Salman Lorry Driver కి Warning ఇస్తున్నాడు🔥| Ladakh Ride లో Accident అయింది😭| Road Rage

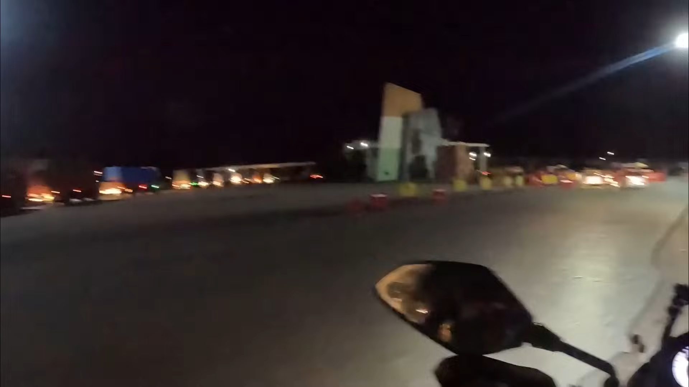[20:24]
ఒకప్పుడు ఏంటంటే ఇక్కడ అంతా మొత్తం స్లిప్పులు రాయాలా, దాని తర్వాత చాలా ప్రాసెస్ అయితే ఉండేది, ఇప్పుడు అదంతా ఏం లేదు, మొత్తం తీసేశారు.
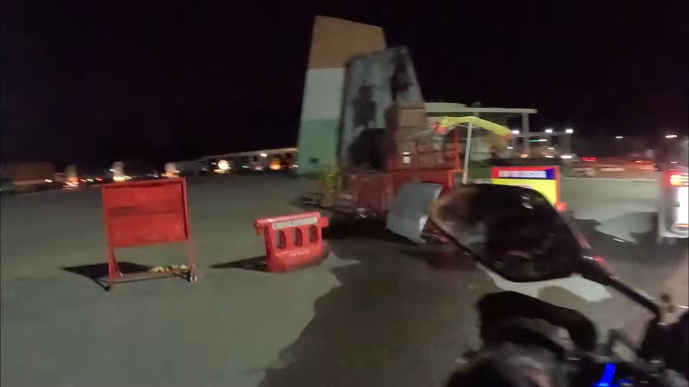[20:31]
అబ్బా ఏందా ఏందిరాడా యాక్సిడెంట్, అబ్బా అయ్యా రే,
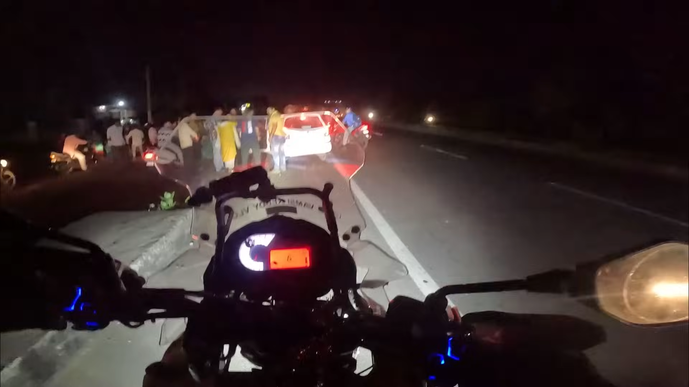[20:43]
అబ్బా తల పగిలిపోయిందిరా, ఎట్టబోతున్నారు వీళ్ళు, బైకేరా నాకు తెలిసి, అయ్యా యాక్సిడెంట్ రా స్వామి, మా త్వరగా హాస్పిటల్కి తీసుకోమోనన్న దండం పెడతాం.
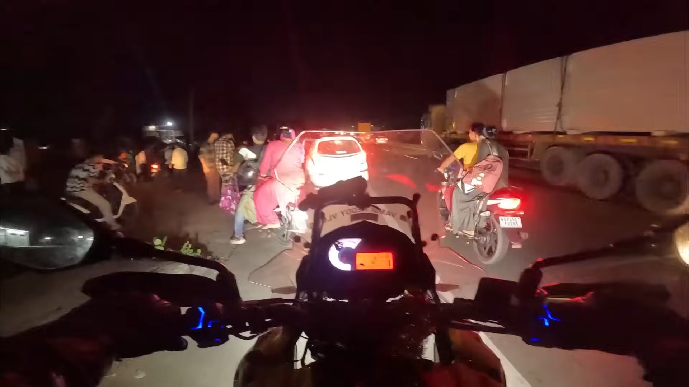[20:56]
ఎవరో లేడీకి అబ్బా రైట్ సైడ్ అంతా బ్లడ్ రా, అరే కూర్చొని వెళ్ళాక తలకాడ దెబ్బ తగిలింది,
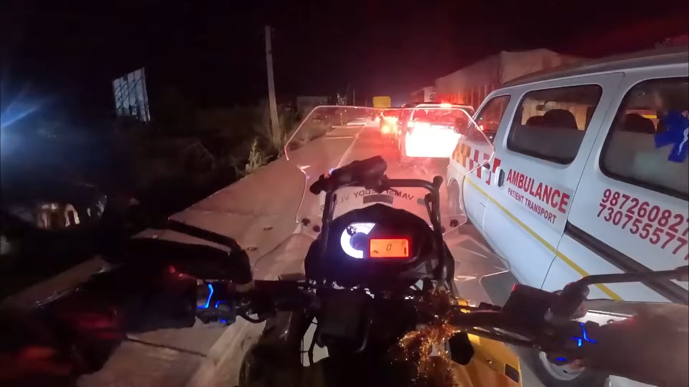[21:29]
అంబులెన్స్ దాటాలంటే ఏదోగా ఉంది నాకు కూడా, సో నేనైతే దాటదలుచుకోలేదు, అంబులెన్స్ వెనకే ఉంటా, పోయే వాళ్ళు ఎవరన్నా బైక్ వాళ్ళు ఉంటే వాళ్ళు పోతారు, ఇదో ఈ భయ్యా పోతాడు.
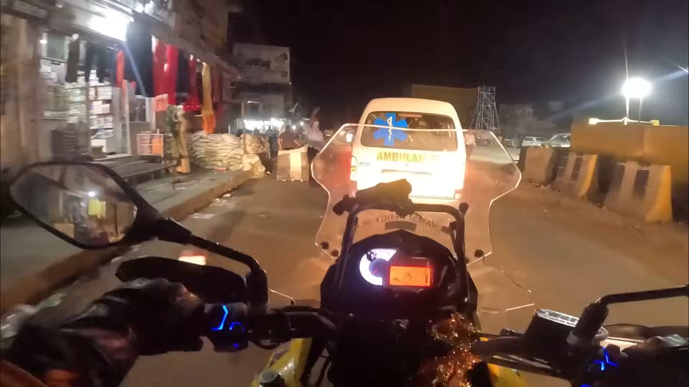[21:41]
రైట్ సైడ్లో ఫ్లైఓవర్స్ అయితే మీకు కన్స్ట్రక్షన్ అయితే చేస్తూ ఉన్నారు, సో దానివల్ల ఇంత ట్రాఫిక్ జామ్,
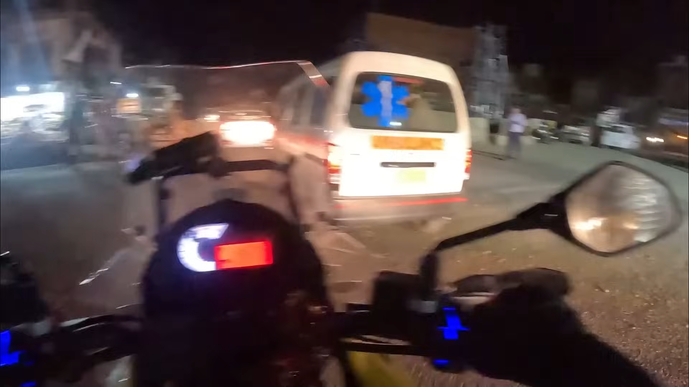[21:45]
వన్స్ ఈ ఫ్లైఓవర్ ఈ ఏరియా కానీ దాటేస్తే అంత ట్రాఫిక్ జామ్ అయితే ఏముండదు.
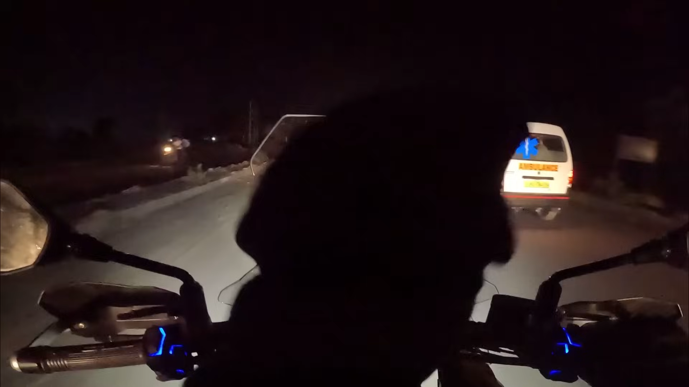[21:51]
సో ఈ అంబులెన్స్లో ఎవరైతే ఇబ్బంది పడతా ఉన్నారో ఆ బ్రదర్కి కానీ ఆ అక్కకి కానీ ఏం కాకూడదని మనం అయితే భగవంతుని అయితే కోరుకుందాం.